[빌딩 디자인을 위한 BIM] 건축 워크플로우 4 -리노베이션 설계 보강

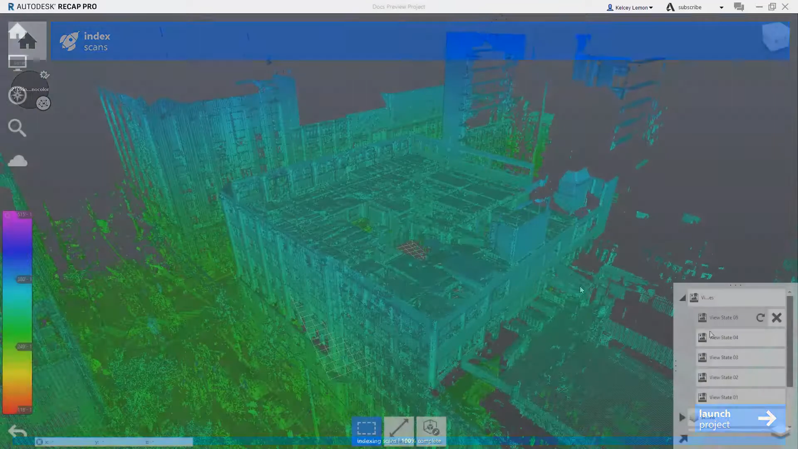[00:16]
With any retrofit and renovation project, it's important to start with accurate information about the building's existing conditions.
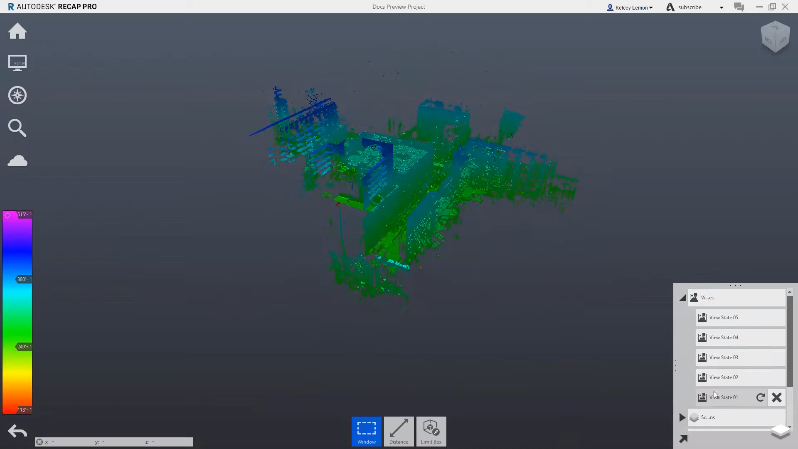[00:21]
Reality capture is a quick and cost-effective alternative to manually capturing measurements. In this project, a laser scan of the building's interior and exterior was performed,
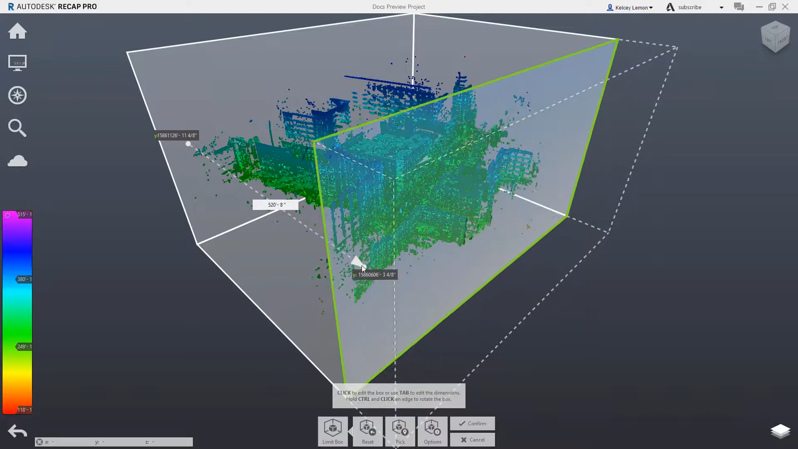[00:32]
and the point cloud data is imported into Autodesk Recap, where additional editing is done to ensure that the building's dimensions are as accurate as possible.